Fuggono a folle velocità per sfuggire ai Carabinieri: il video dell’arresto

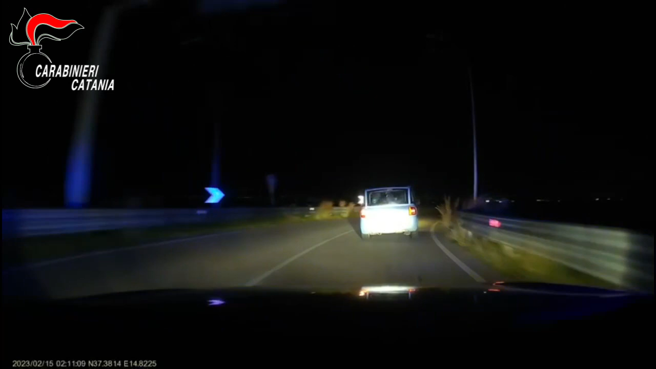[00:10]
Charlie, vieni. Lo stiamo inseguendo lungo la 74 direzione Pianarello. Che mezzo è? Una Fiat Multipla. Pianarello. Direzione? Direzione P74 barra secondo Pianarello.